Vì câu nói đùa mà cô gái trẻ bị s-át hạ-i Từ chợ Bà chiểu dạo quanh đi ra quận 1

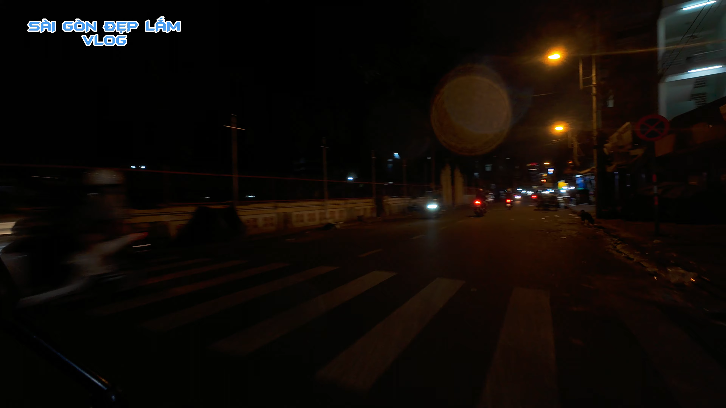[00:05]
Hôm nay mình sẽ dẫn các cô chú anh chị các bạn đi từ đường Lê Văn Duyệt mình quẹo qua bên Lạc Ông và Chiểu, rồi mình đi thẳng vô phía bên trong chợ Bà Chiểu các bạn ha. Đây là chợ Bà Chiểu bán buôn về đêm, rồi mình đi thẳng bên trong thì mình sẽ quẹo phải vào đường Bùi Hữu Nghĩa,
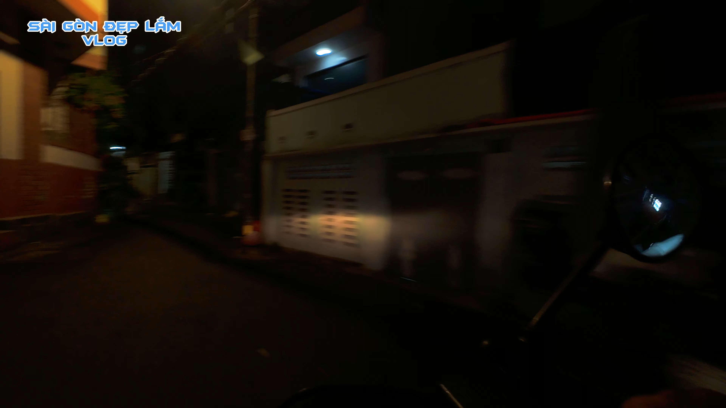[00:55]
Mình đi một vài con hẻm trong khu vực chợ Bà Chiểu, hải 280 Bùi Hữu Nghĩa. Tiếp tục lộ trình là mình sẽ đi thẳng tới cầu Bùi Hữu Nghĩa, và mình đi thẳng qua khu vực Võ Thị Sáu, và mình rẽ bên hông đường Mạc Đăng Chi các bạn, công viên Mạc Đăng Chi, công viên Lương Tám ngày xưa.
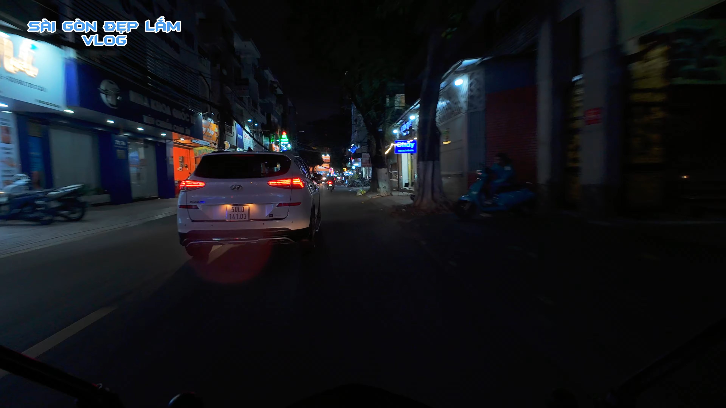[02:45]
Mình trở lại thức phim buổi tối nha mọi người. Thì mình đi quay khu từ chợ Bà Chiểu á, trời cũng đang mưa lâm lâm nè. Từ đường Nguyễn Huy Tấn mình quay chợ Bà Chiểu, trời chợ Bà Chiểu mình đi theo hướng cầu Bùi Hữu Nghĩa, là cầu sắt ngày xưa á.
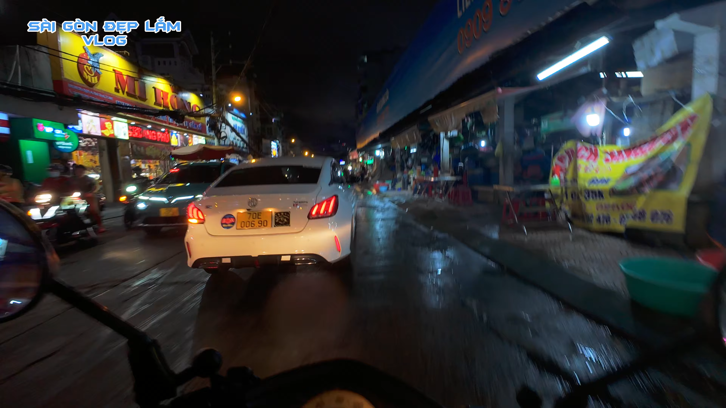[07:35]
Đây Mi Hồng, hai tiệm luôn. Rất là đông khách mua vàng à. Bán vàng, mua đô, bán đô mà. Đây chợ Bà Chiểu về đêm. Mía mít là mua 3 tầng 1. Đây là có trường
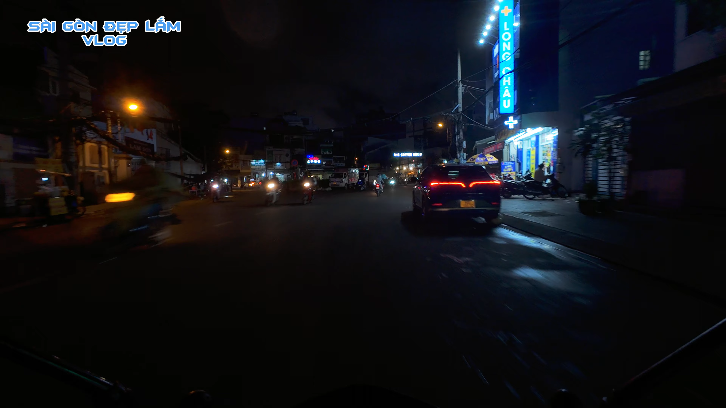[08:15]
Rồi đi đánh một vòng đi là mình đi vòng ra đường Mũi Nghĩa đây ra Cầu Sắt. Ở trong là có chung cư, đường ở trong chung cư. Rồi vòng ở trong ra đây.
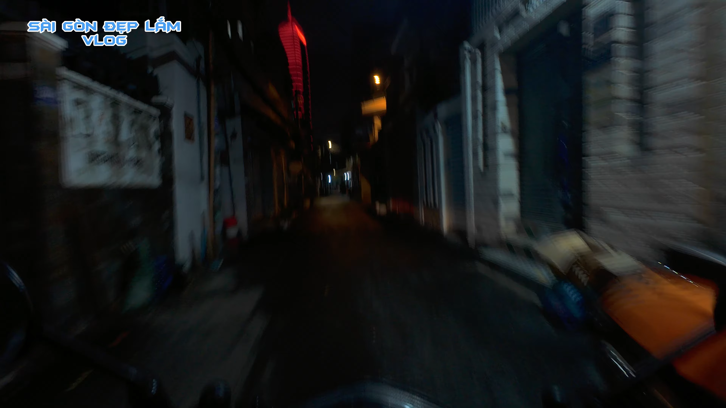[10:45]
đường Điện Biên Phủ luôn các bạn. Đây thấy đây là tòa tháp à. Tòa tháp trên đường Điện Biên Phủ. Hãy mô tô quá. Có dòng là được, mình dòng lại mình đi đi về hướng kia. Cắt dòng lại được đó.
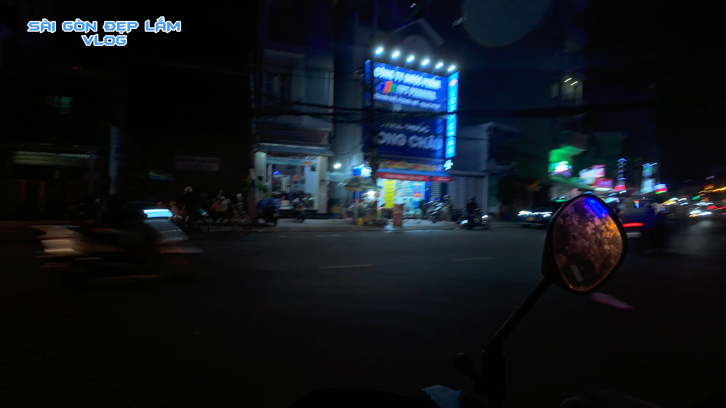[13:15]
Rồi đây khu cầu sắt này hồi xưa là có cái cầu bằng sắt các bạn, sao năm 90 chứ mấy sập cầu xong rồi mới xây lại cái bê tông.
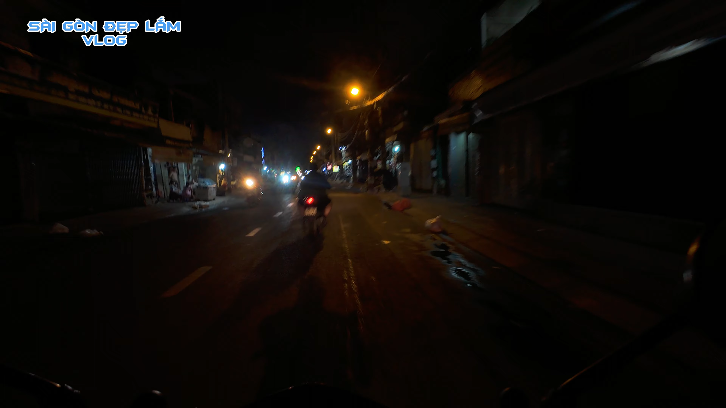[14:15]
khu nào mà có nhà mới xây đó các bạn, canh coi biết có quy hoạch không, là canh nhà mới xây á. Nhà khu này có khu đó nhà mới xây rồi mà cao nữa là biết là xây được cao như tầng. Có được là khu quy hoạch vật treo. Rồi mình đi qua cầu Nguyễn Phủ các bạn.
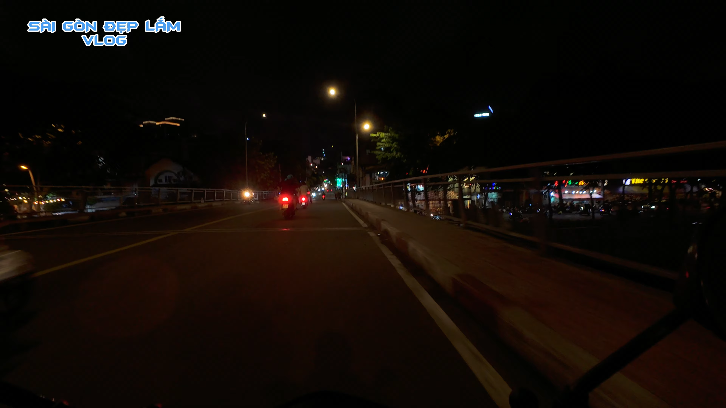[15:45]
Rồi mình đi tới khu Mai Thị Lụ, mình vừa trái Mai Thị Lụ tham quan chùa Tổng thống Obama đã đang đi qua.
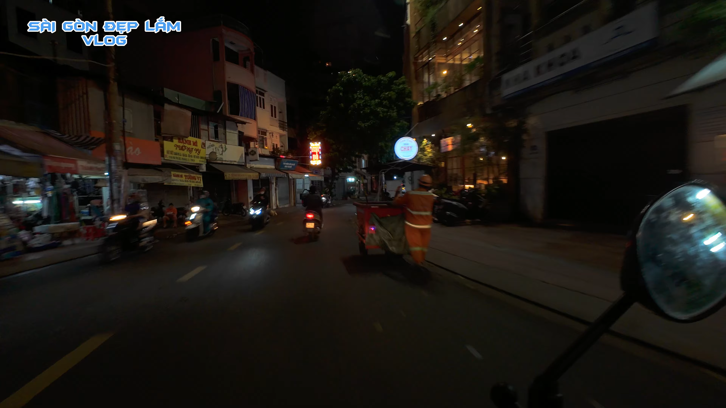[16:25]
Rồi mình đi thẳng Mai Thị Lụ, các bạn nhìn thấy bên phải chúng ta chùa Phước Hải, xe đang về. Chùa Phước Hải về đêm rồi không có cho tham quan các bạn.
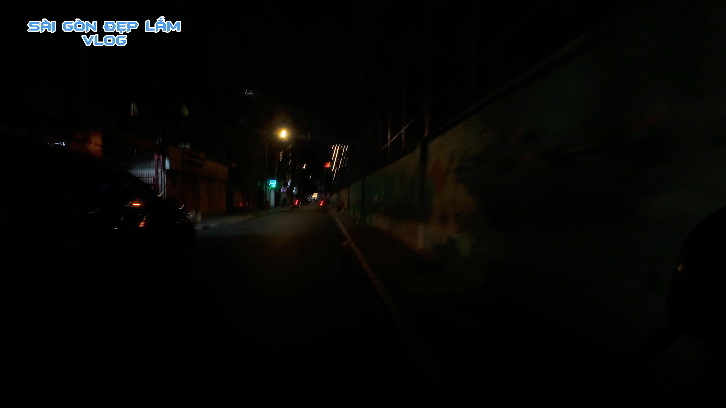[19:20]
Đây ngày xưa là nghĩa trang Mạnh Chi, đây có những cái trường học, trường Huỳnh Thương Ninh.
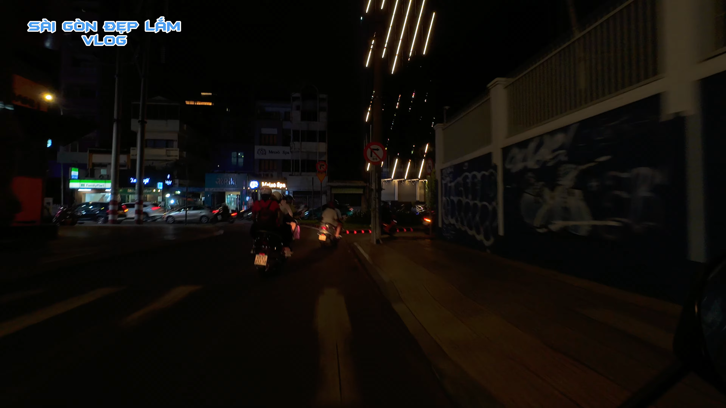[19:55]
phải các bạn, bên phải. Bây giờ mình đi tiếp tục con trình là đi thẳng nha, thẳng đường Mạnh Đình Chi này, mình tới Lê Dũng, mình đi ra Đồng Khởi, mình đi ra Nguyễn Huệ, mình vòng qua nhà hát Bến Thành,
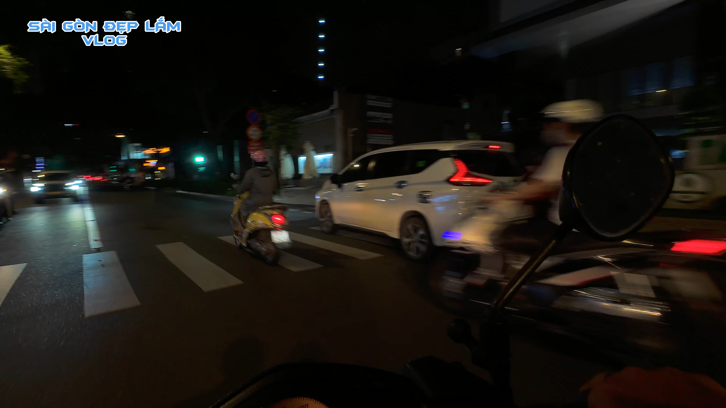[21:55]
Bây giờ mình đi thẳng tới đây tới đi. Đi thẳng ra Hai Bà Trưng luôn, cuối đường Hai Bà Trưng luôn, khu này cũng vui lắm.
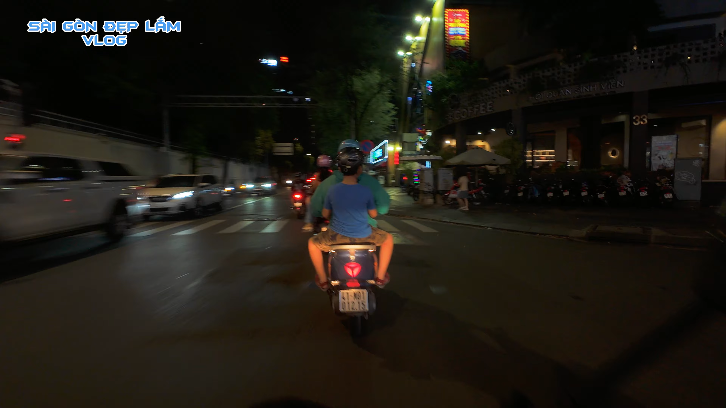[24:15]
Bên trái chúng ta là tổng lãnh sự Pháp nha các bạn, bên trái.
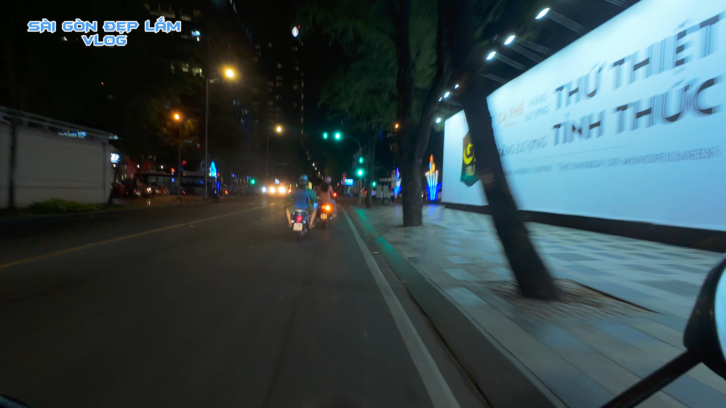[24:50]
Chúng ta đi thẳng đường Lê Dũng các bạn, đi thẳng đường Lê Dũng, chúng ta đi thẳng qua Lê Duẩn rồi chúng ta tới Hai Bà Trưng.
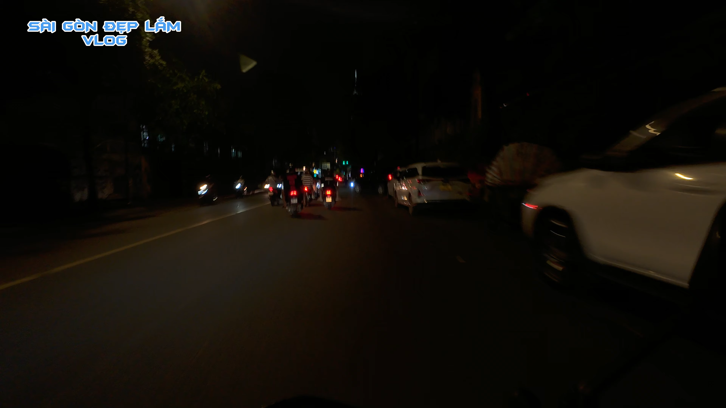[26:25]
Mình đi thẳng nha bà, đi thẳng vô đây, công trường Mê Linh.
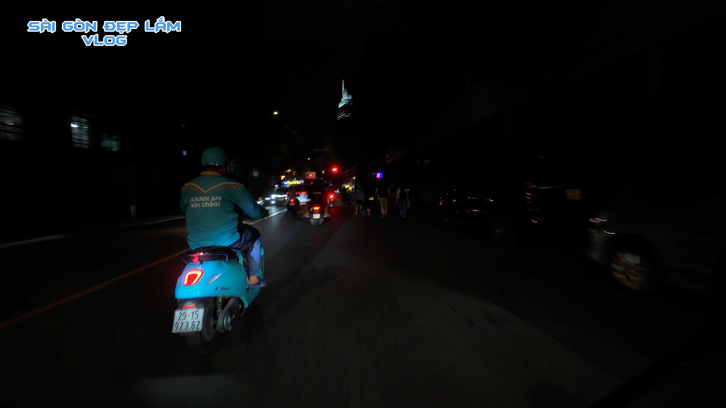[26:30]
Chiếc xe đang hư đang chớp xe buýt đang chắc xì bánh.